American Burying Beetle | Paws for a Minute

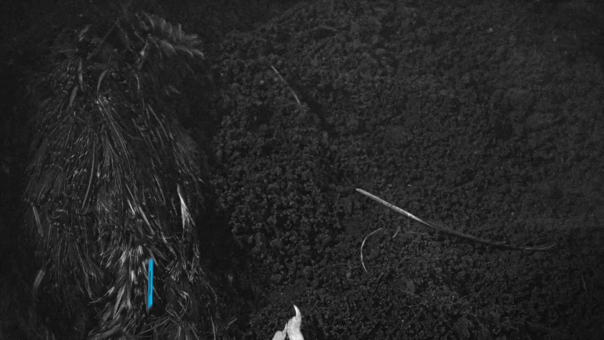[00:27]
They bury carrion to feed their babies and that's why they're called burying beetles.